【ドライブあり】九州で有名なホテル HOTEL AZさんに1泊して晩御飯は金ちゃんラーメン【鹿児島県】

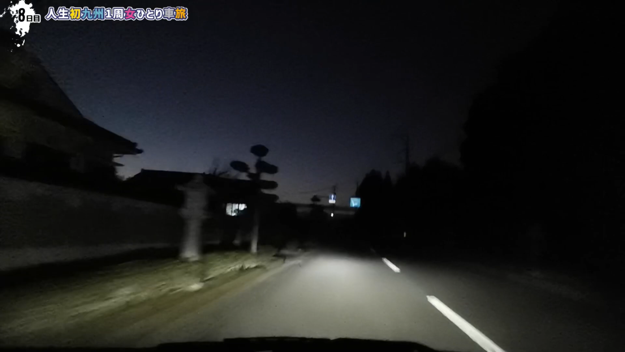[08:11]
あ。電気をつこうつけない。 およそ400メートル先。